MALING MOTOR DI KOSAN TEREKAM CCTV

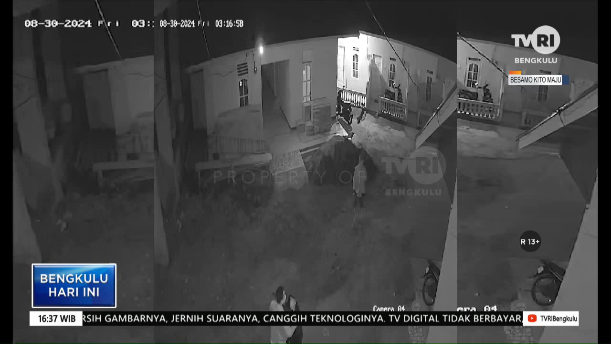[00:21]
Dua orang pelaku pencurian satu unit sepeda motor di sebuah kos-kosan di Jalan Basuki Rahmat, Kelurahan Sukam, Rindu, Kota Bengkulu terekam kamera CCTV.